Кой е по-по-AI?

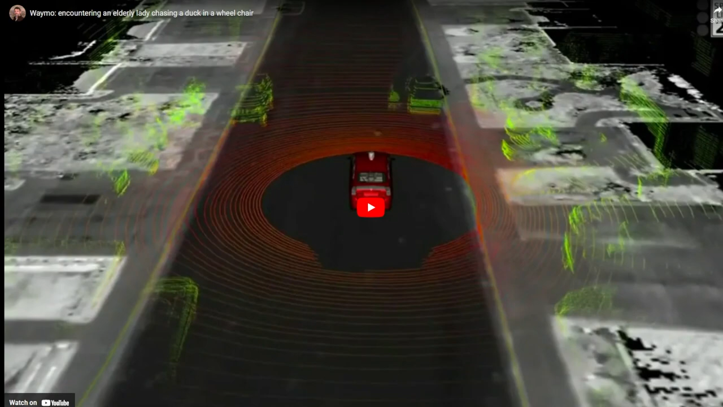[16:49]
Пускам ви го веднъж, да го видите какво е. въпросът е какво според вас вижда тази кола и с какво трябва да се справят горките хора,
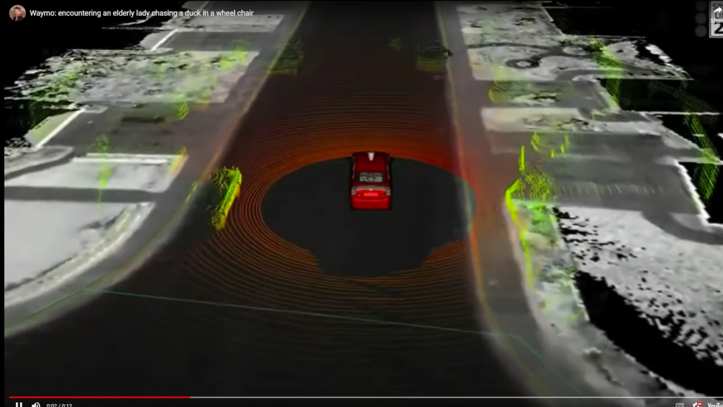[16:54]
които трябва да я програмират. Може да го пуснем отново. Това всъщност е лазерен скен пред колата.